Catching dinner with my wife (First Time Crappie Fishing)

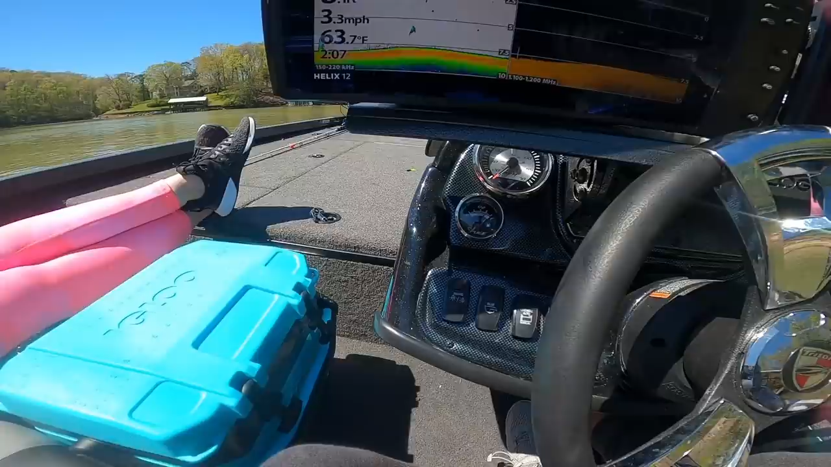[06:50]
On screen: water 63.7°F, speed 3.3 mph
okay so like what we're doing right here is we're actually idling a lot of these docks
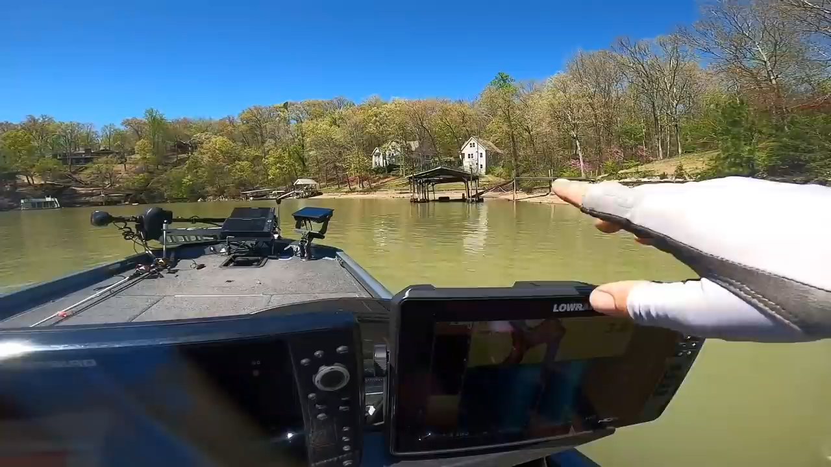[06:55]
like this is like a good-looking dock right here but um and so what you'll do is is like
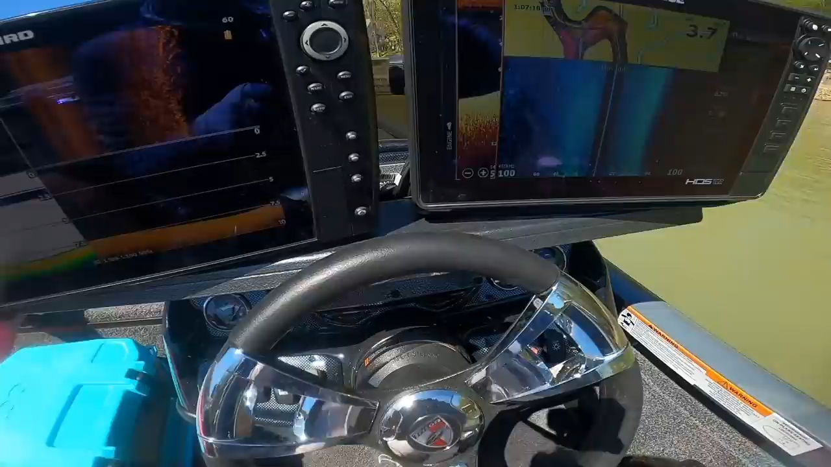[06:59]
you'll idle just right by these places and I'll just look because like normally there's not just one crappie out there
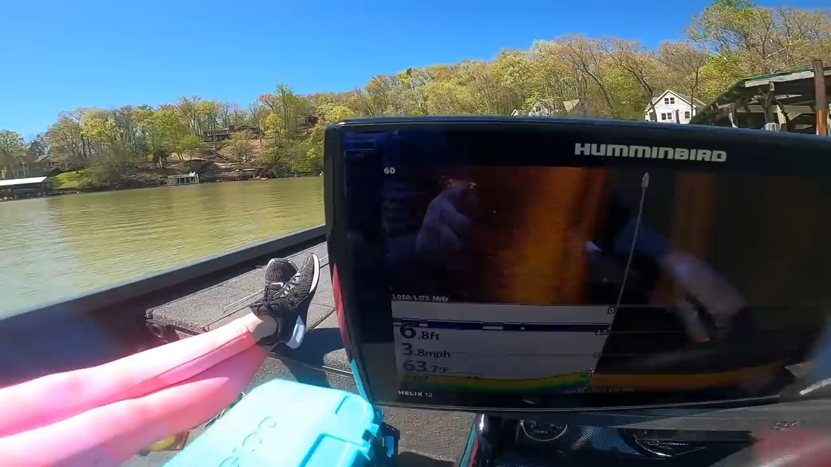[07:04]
On screen: depth 6.8 ft, water 63.7°F, speed 3.8 mph
actually you can see there's a few crappie out there on the that place I don't see a ton of them right there but look I'll show you I'll go ahead and mark this guy out here so there's actually a few of them right there and what happens that when you see that I'll grab a marker buoy you don't have to but if you're just trying to get your bearings a little bit it helps go ahead and mark that guy we just seen on down skiing I'll see if we can't see him on down skiing see like there's a few of them there